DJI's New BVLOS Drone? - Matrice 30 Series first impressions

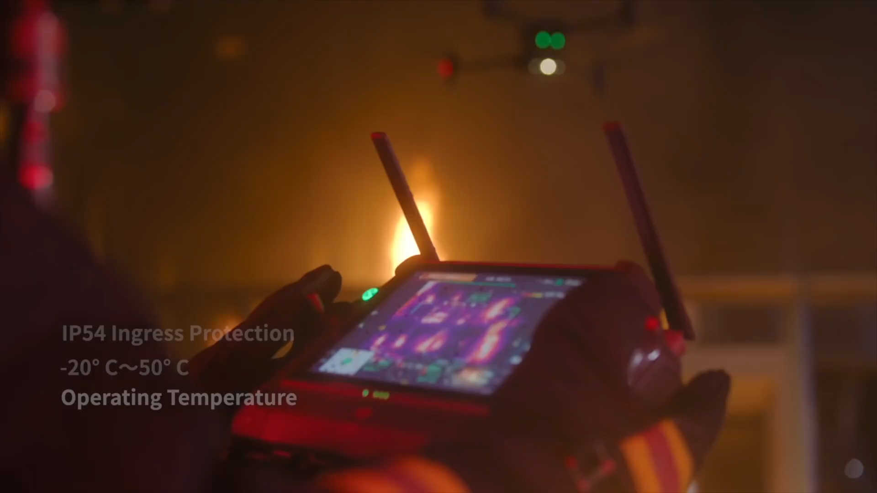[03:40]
And this controller is also IP54 rated, so water and dust resistant. Perfect for rough conditions that you're going to be flying in.